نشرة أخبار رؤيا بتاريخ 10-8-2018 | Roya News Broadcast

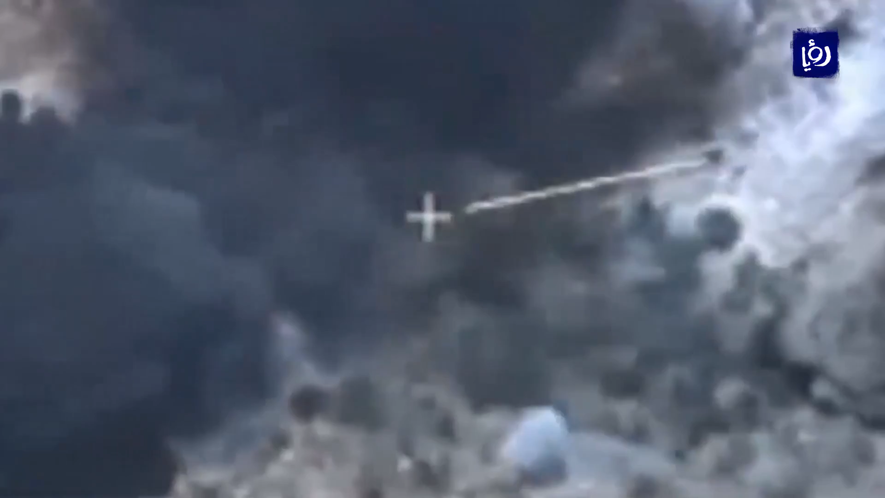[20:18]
شن غارة جوية أصابت حافلة لكنه أكد أنها لم تكن تقل أطفالا بل مقاتلين من الحوثيين بحسب ما قال المتحدث باسمه تركي المالكي